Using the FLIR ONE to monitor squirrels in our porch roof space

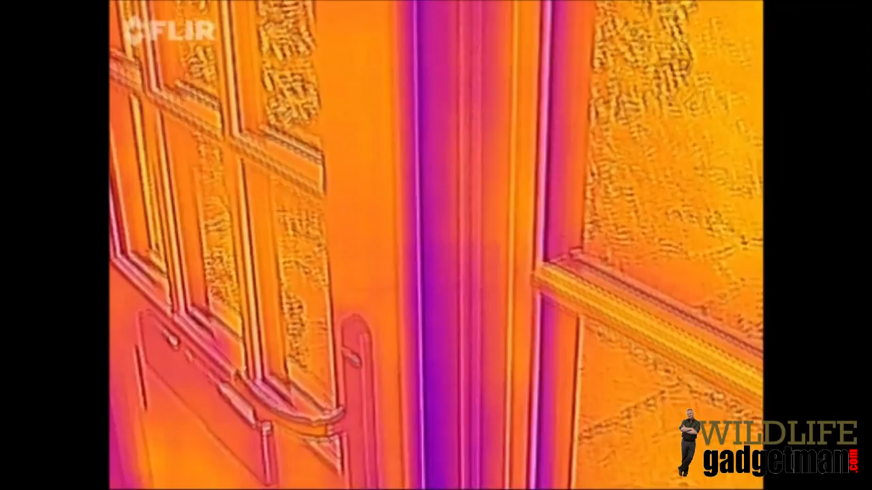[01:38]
we switched over to thermal imaging and there's the front door and if I pan around up to the mirror
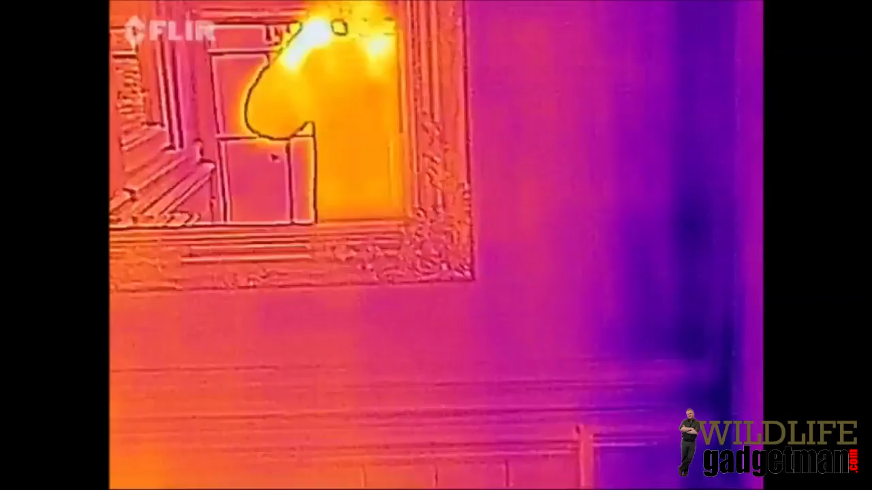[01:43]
you should be able to see me reflected hello now if we pan up to the ceiling
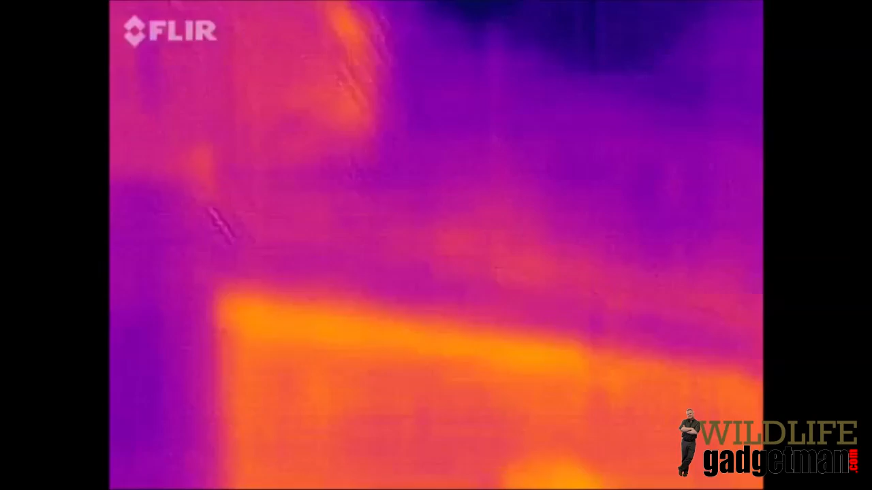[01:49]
we can have a look and see if we can see any hot spots now there's nothing up this end as I pan along you can see there there's the light fitting so that's pretty obvious but as I move over to the far corner of the porch
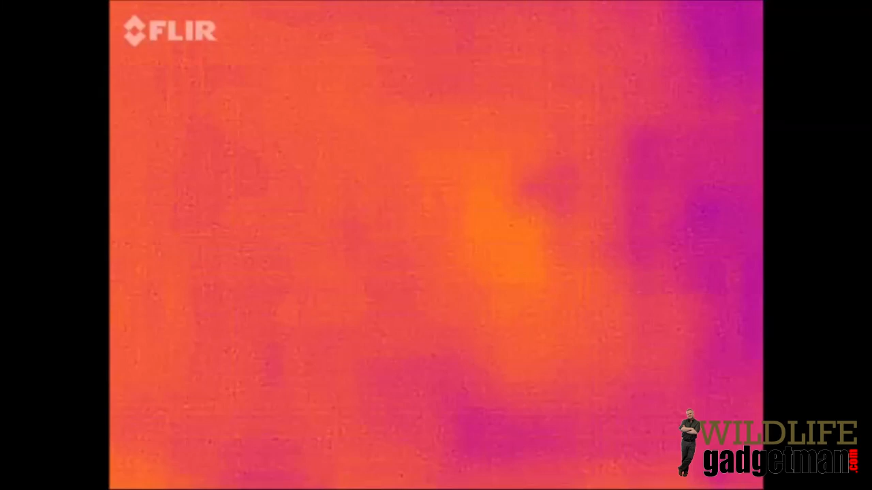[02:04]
what do we see look definitely a hot spot over there and that's pretty much exactly the position that I thought that the squirrels would probably be in so it just goes to show that the FLIR 1 is really useful for this kind of thing